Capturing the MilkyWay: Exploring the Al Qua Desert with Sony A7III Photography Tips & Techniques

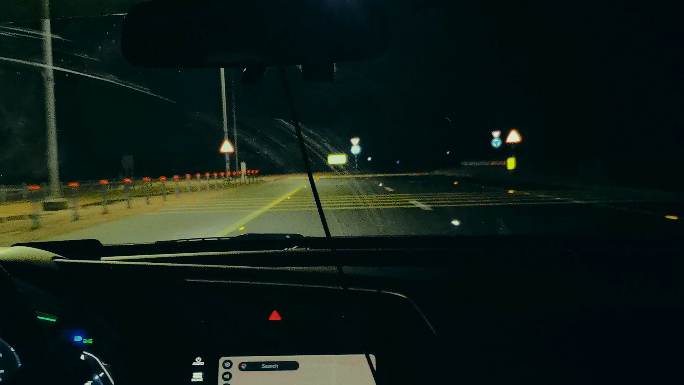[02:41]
तो यहाँ पे ये लास्ट एग्जिट है, ऐसे ही सड़क खत्म हो गया।